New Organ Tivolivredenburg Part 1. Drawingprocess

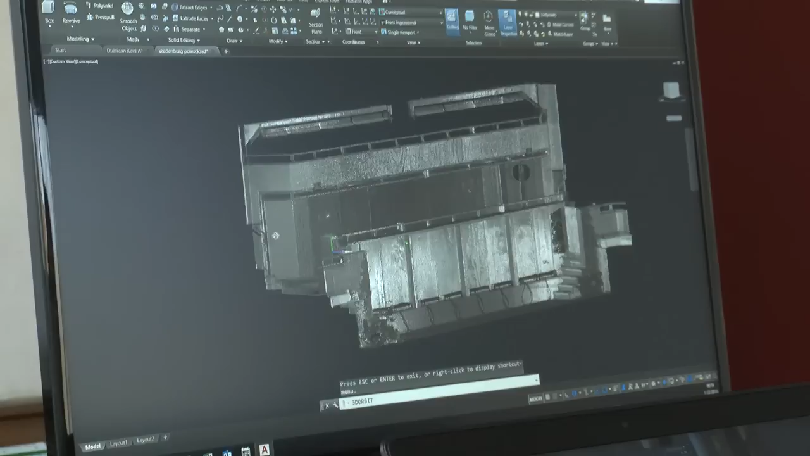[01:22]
Zo komt de scan eruit te zien op de computer.
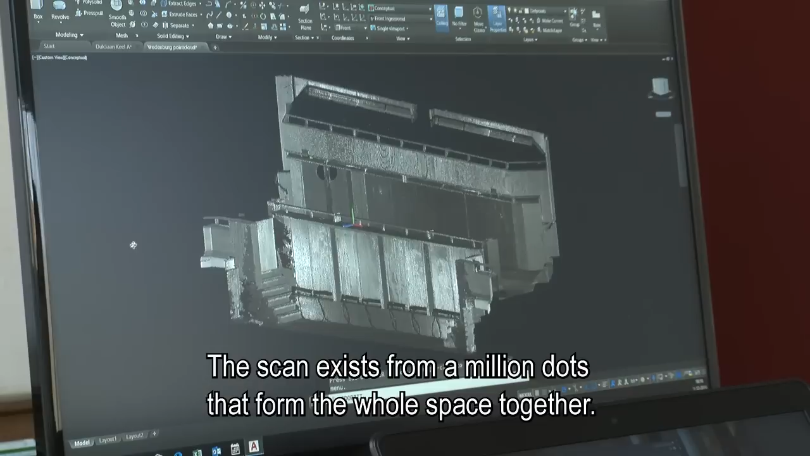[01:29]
De scan bestaat uit miljoenen stipjes die samen het geheel van de ruimte vormen.
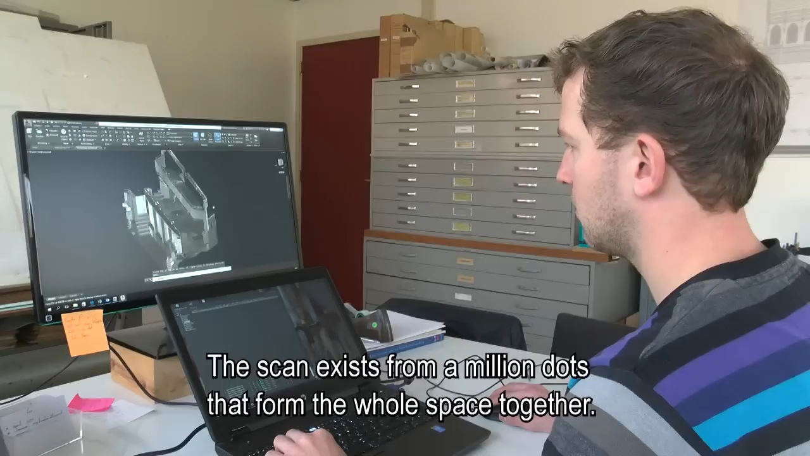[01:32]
Precies in die ruimte komt het orgel te staan.
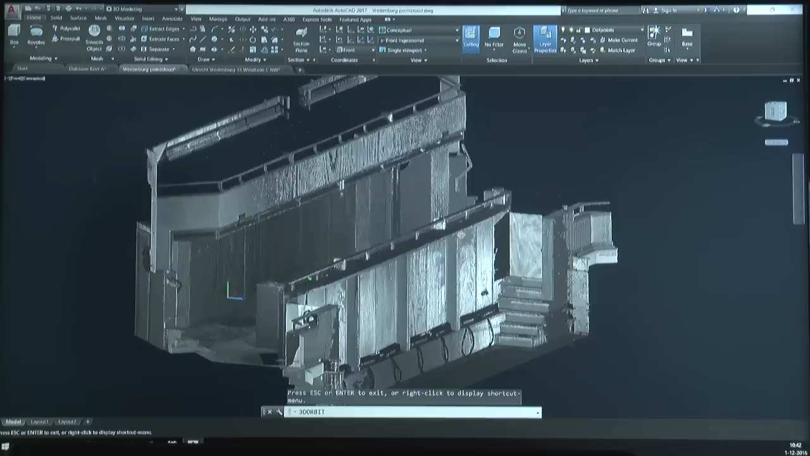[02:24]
Zo ziet de buitenkant van het orgel eruit in de 3D-tekening.